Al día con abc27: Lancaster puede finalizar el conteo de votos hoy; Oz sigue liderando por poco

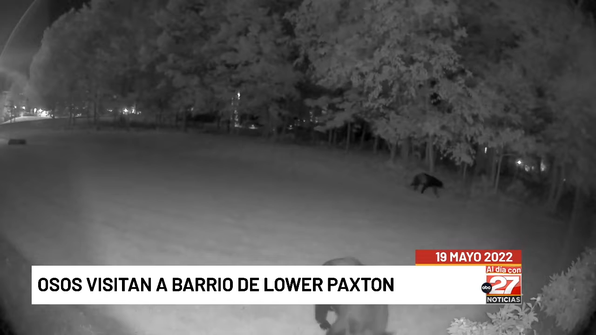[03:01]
los vecinos de una comunidad del municipio de Lower Paxton contaban osos en sus patios traseros. Al menos cuatro de ellos fueron vistos en Kensington Way, en la comunidad de Forest Hills. Un oso fue atrapado corriendo por un patio y uno parecía caminar por la sombra de la cerca como si fuera una viga de equilibrio. Los vecinos creen que fue una mamá y sus cachorros que eventualmente se fuera sin causar ningún daño.